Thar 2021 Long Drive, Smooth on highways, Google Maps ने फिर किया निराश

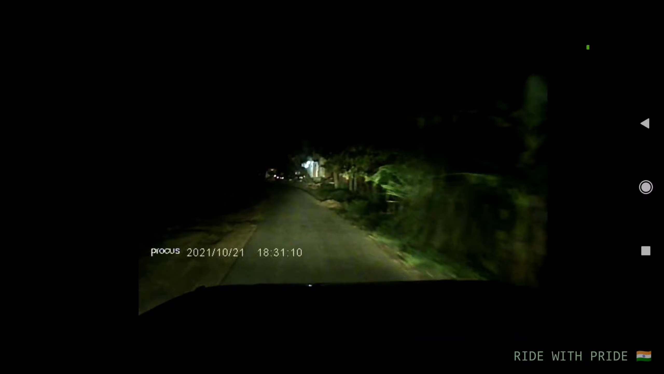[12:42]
लेन का रास्ता है ताइने बाएं गहरे खेत हैं और यह देखिए पसीशी